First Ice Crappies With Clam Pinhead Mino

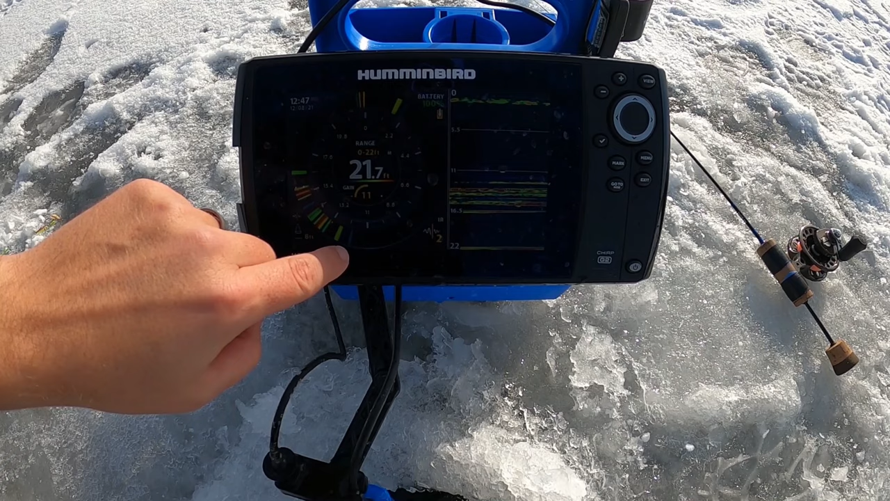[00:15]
All these marks right here from 12 feet down to 16 feet are cropping.